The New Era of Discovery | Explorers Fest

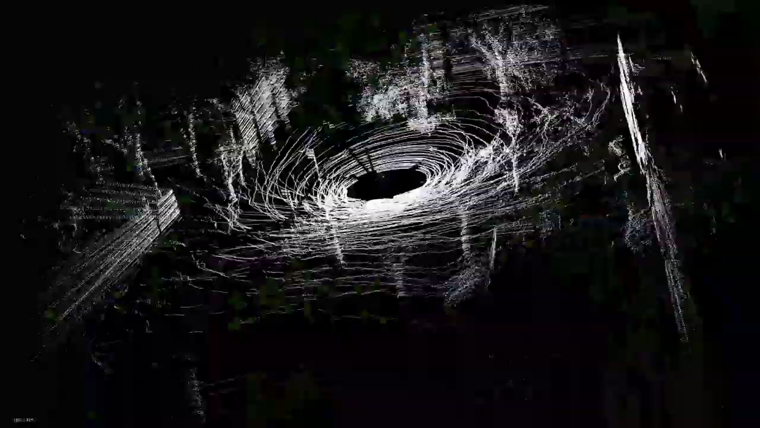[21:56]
complex environments without the need for GPS or the need of a human pilot.